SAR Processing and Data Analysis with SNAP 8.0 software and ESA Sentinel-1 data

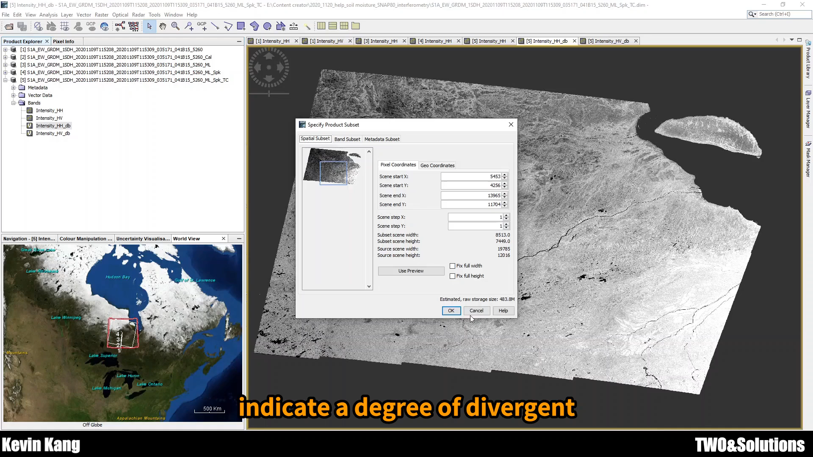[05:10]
So, vertical, it looks like, indicate the degree and
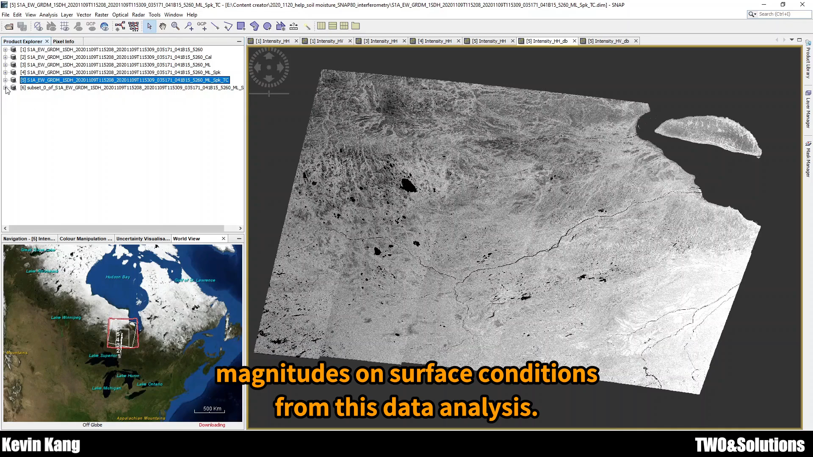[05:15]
the magnitude of top surface condition.
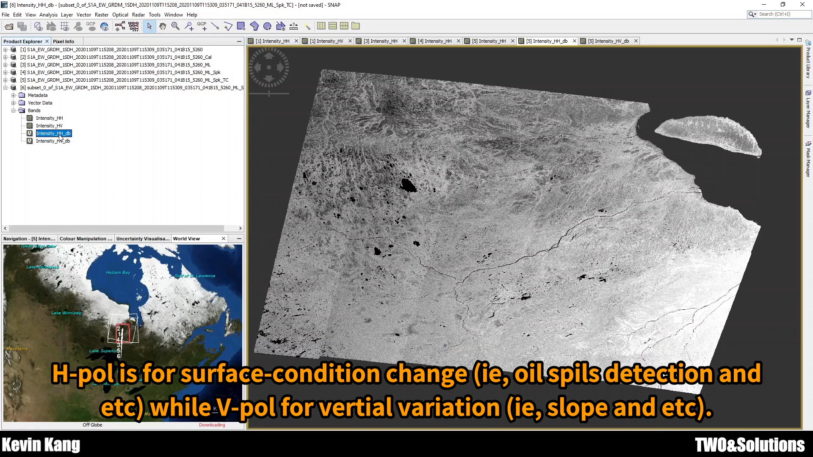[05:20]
From this analysis. Okay. Here it is.
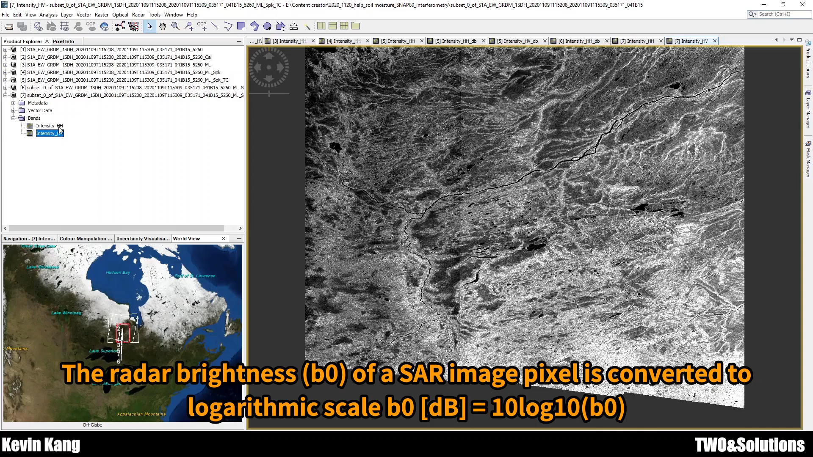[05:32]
So, they said how to calculate the convert from only intensive to the decibels. Use the 10 times the logarithm function.
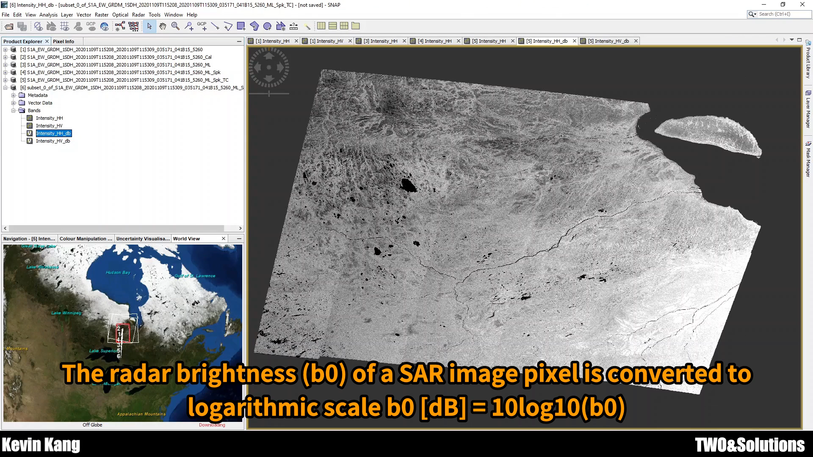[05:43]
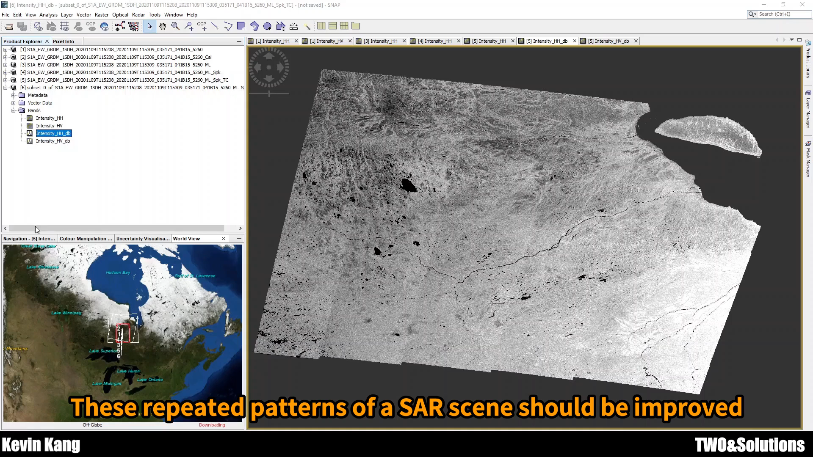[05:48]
I think this, like, linear picture is not correct here. I don't know why.